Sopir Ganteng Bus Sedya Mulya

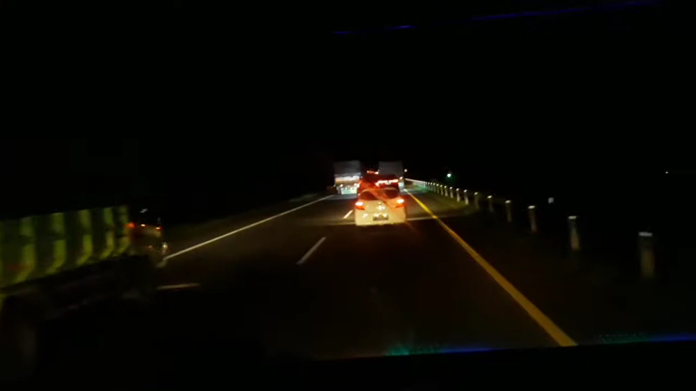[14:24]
Wah, tidak terasa udah malam guys. Kita lanjut yuk ngobrol-ngobrol sama Pak supirnya biar nggak ngantuk. Sampai malam nih guys, belum nyampe juga.
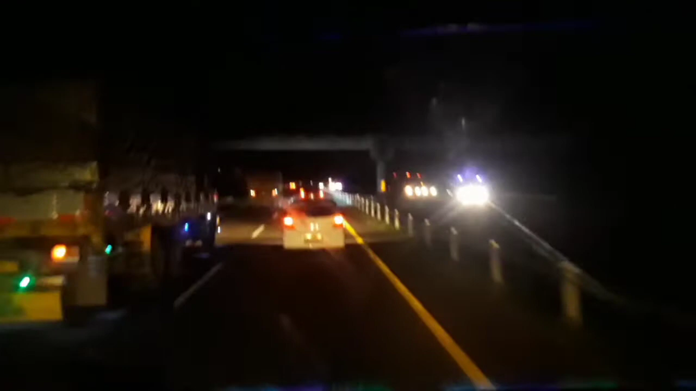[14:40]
Masih setia menemani. Ya tapi gelap malam, nggak kelihatan. Masih setia menemani Pak supir. Ini sampai mana ya Mas?
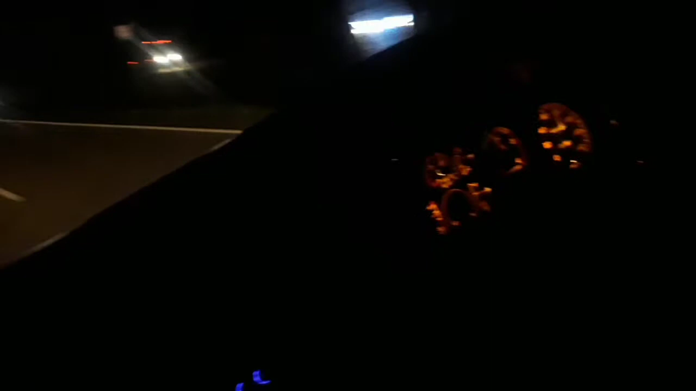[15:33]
Kalau pakai itu pasti ganggu kan, kalau silo kan. Kalau pakai blitz silo kan, kalau pakai blitz iya.